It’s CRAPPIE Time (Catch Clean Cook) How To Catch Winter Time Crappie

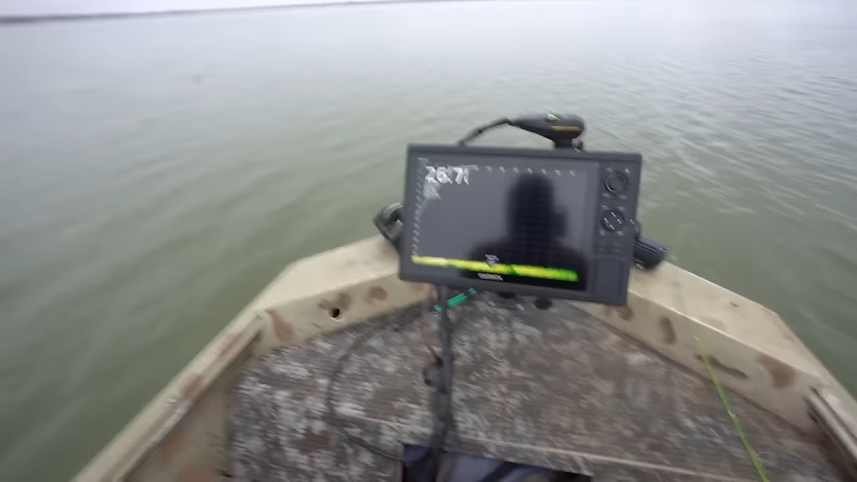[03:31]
i got my live scope set right now i got the gain at 62 to 64.
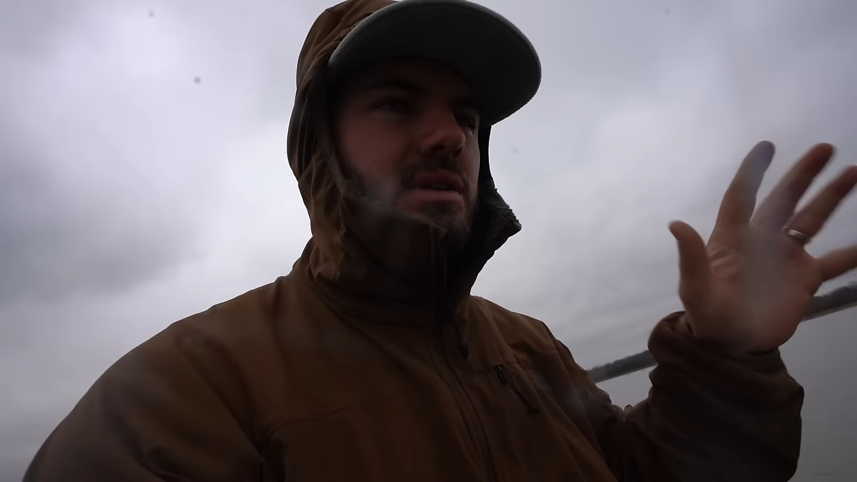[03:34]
our depth is 30 foot and
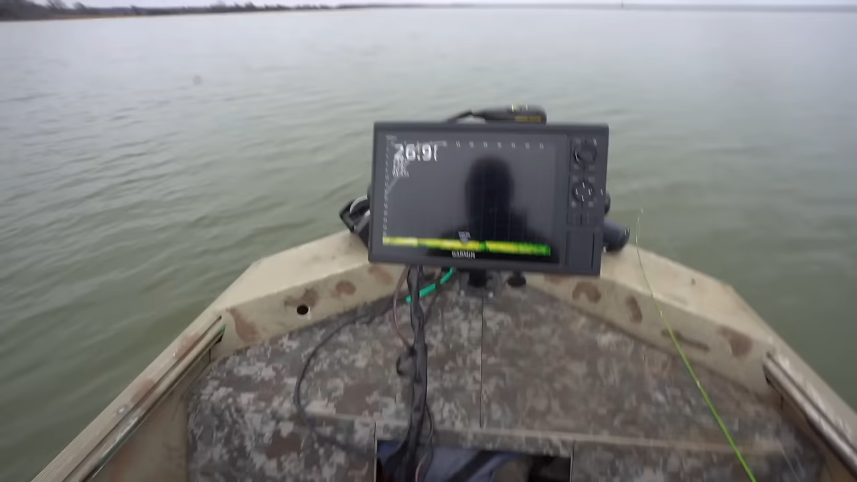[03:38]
i'm reaching out to 50 foot so i
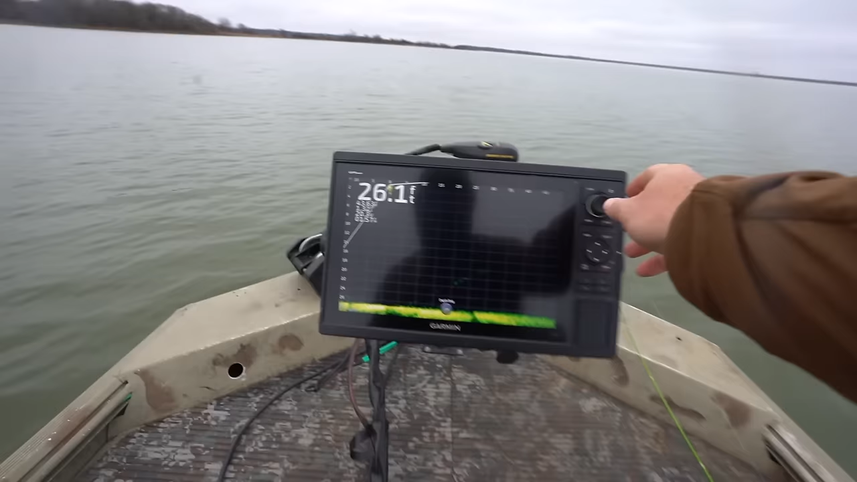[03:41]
can change it that's what i love about this knob well that's my
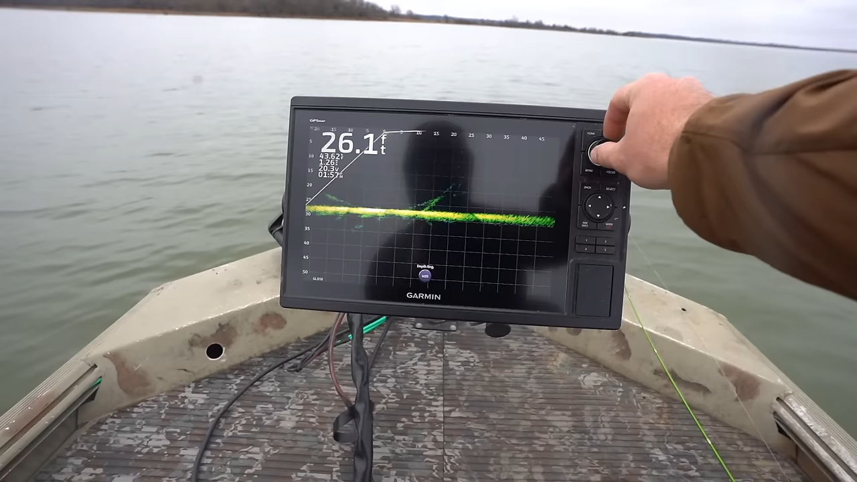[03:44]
On screen: depth 26.1 ft
depth i'm still trying to figure everything out on this graph but there's
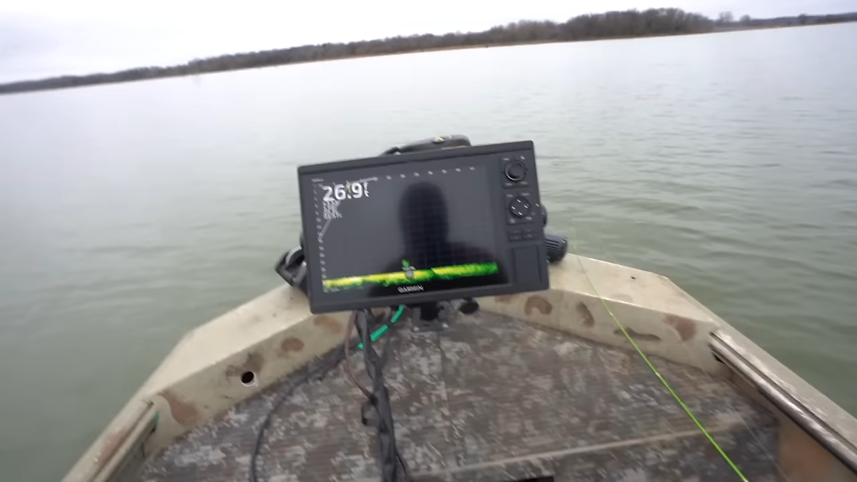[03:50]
my uh my depth and how far out it's uh reaching there's a little ball of bait right
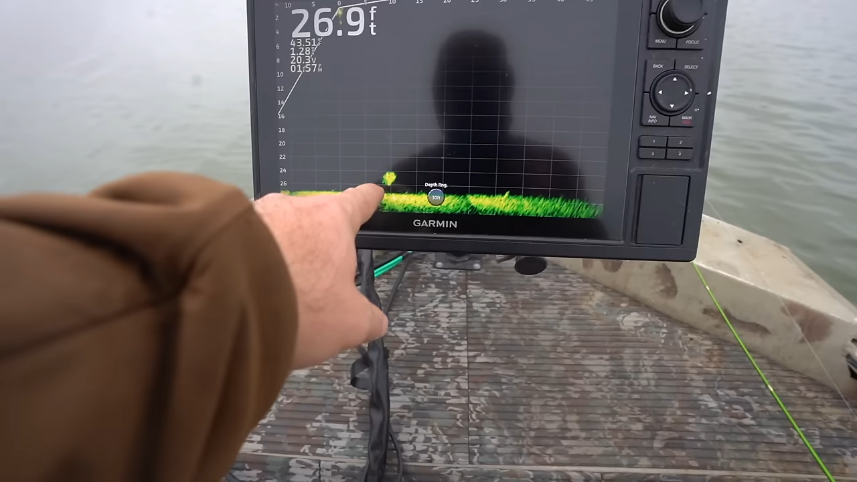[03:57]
On screen: depth 26.9 ft
there um and today we're going to be switching off between the 10 foot acc crappie sticks uh the seven foot i believe and then i brought the 12 foot just in case because um
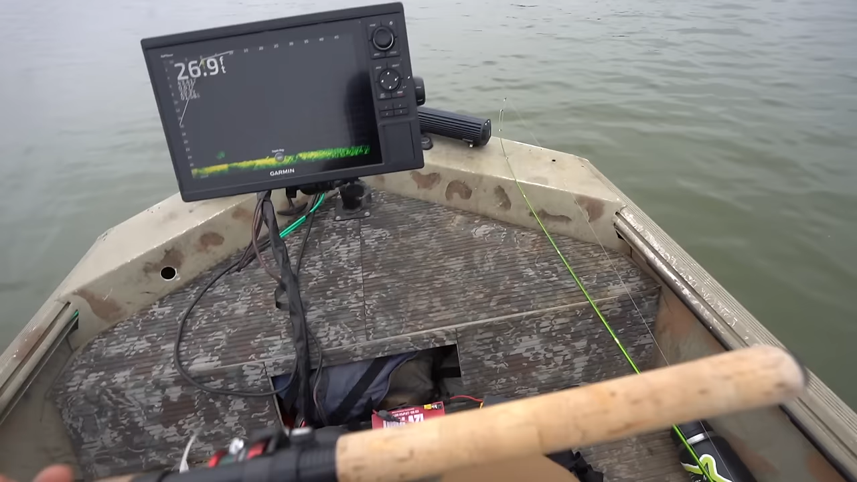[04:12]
i don't know what i'm gonna like um sitting down because when i'm standing up i can i can pitch or i can just drop down with a 10 foot or 12 footer um i heard
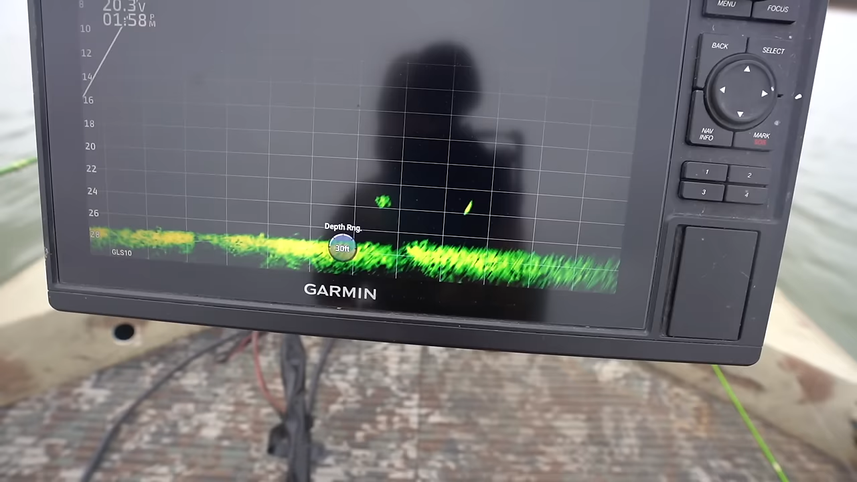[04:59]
right there so uh i'm gonna try this fish real quick and then i'm gonna slap the gopro on and hopefully we can uh stay on them and get on them
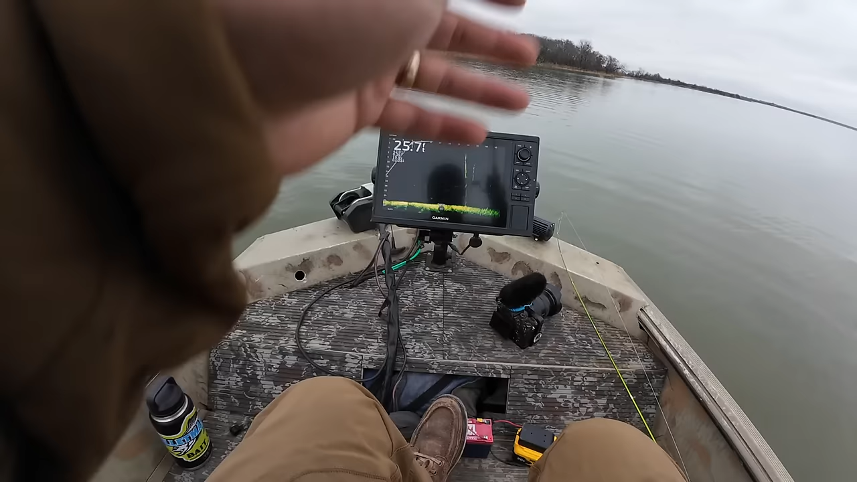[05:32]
here it comes got them nice big old slab crappie
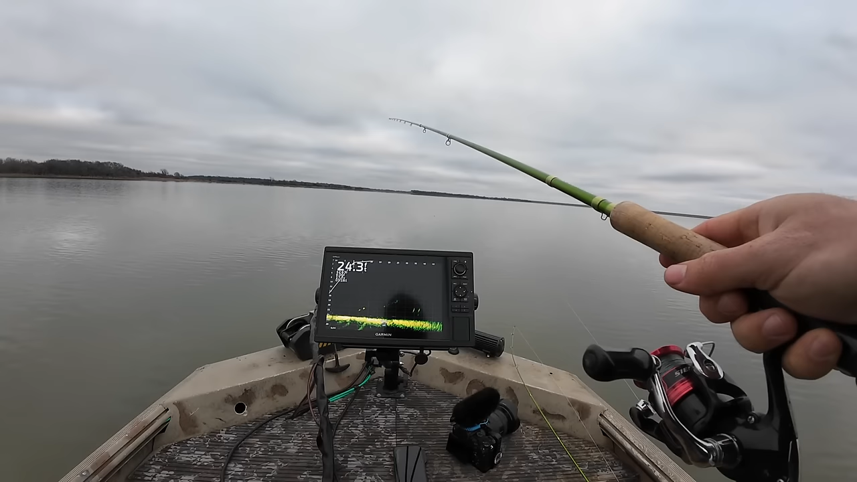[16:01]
There he comes. There he goes. There he goes. He did want to play and it's a good crappie too. Big ol' slap. Oh, lost him right there.